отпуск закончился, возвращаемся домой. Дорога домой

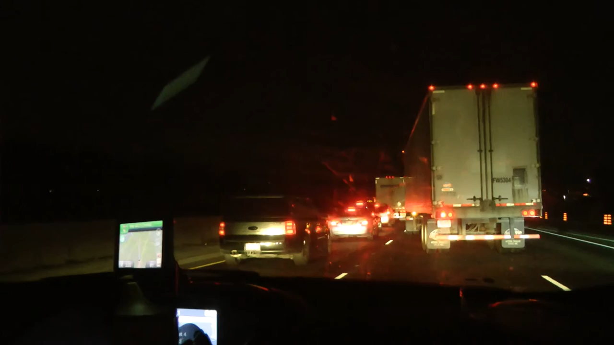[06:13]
Вот остался нам, по идее, полтора часа. Это я так говорю, грубо говоря. Но что-то я сейчас с этой пробкой непонятно, как мы будем двигаться. Пробору тогда растаясь.